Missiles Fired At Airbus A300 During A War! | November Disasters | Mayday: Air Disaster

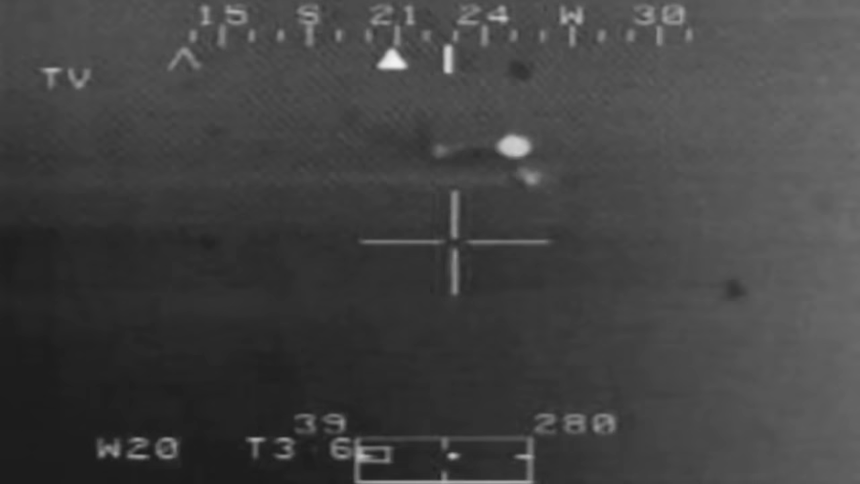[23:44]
This remarkable video, seen here exclusively for the first time, was shot with the infrared heat-sensitive camera of a US Apache attack helicopter. Apaches routinely patrol the area around the airport, watching out for terrorists.
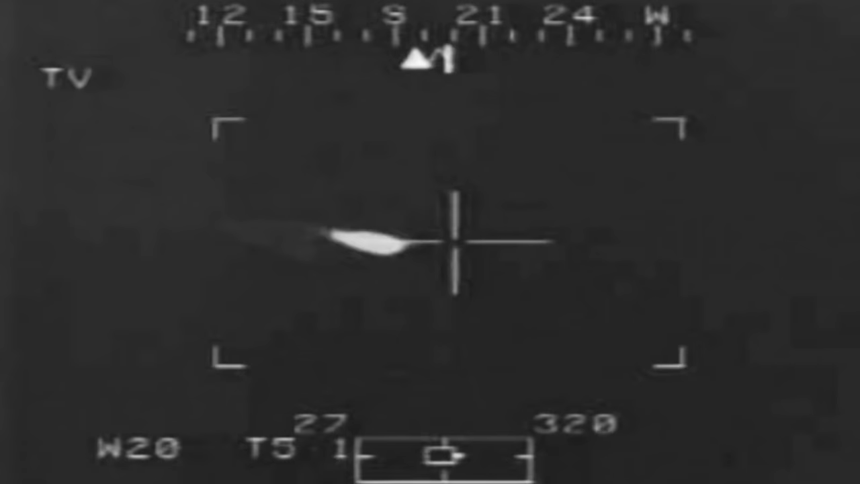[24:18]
We have a bit of problems controlling the aircraft. There was a helicopter flying, and he could see that the fire was not from the engine, but it was from the left wing.